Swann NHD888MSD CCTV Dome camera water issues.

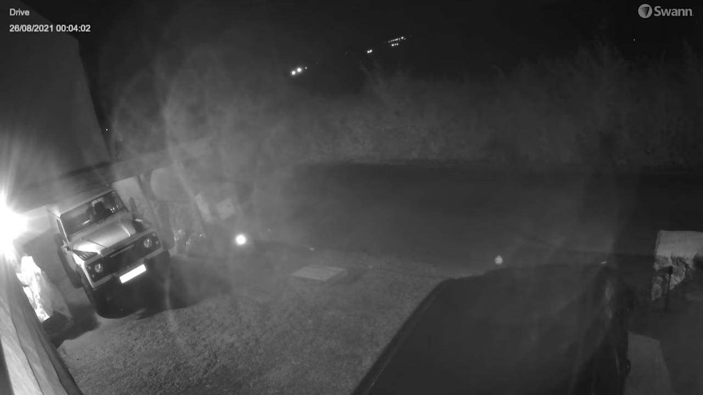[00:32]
Basically what I'm going to do today, get that down, it's not the outside of the glass as dirty, somehow it's got contamination on the inside of the lens.